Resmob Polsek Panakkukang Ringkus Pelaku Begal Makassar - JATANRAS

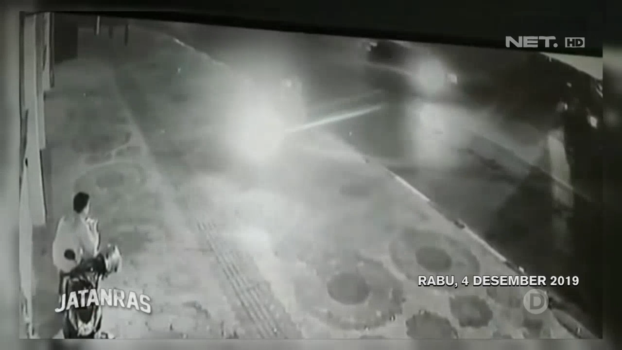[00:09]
para bandit jalanan membegal korbannya di kawasan Jalan Nusantara, Makassar.